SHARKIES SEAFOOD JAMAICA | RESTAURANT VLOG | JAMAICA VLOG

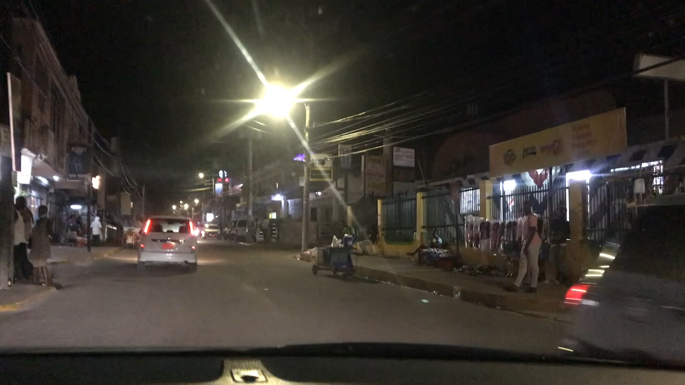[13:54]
Yeah. Just in Ochi at the moment.
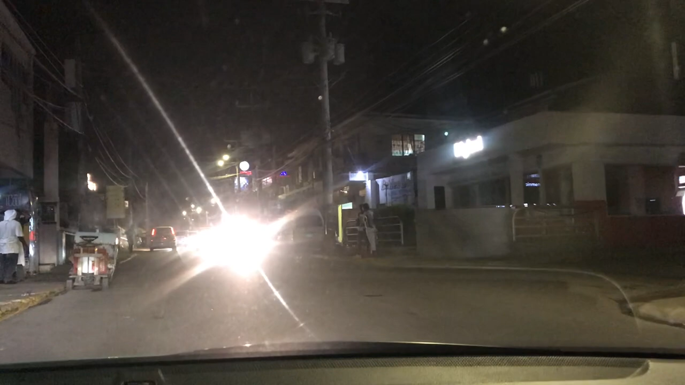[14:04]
That's Eight Rivers Club over there. I think that's the most liveliest place in Ochi at the moment.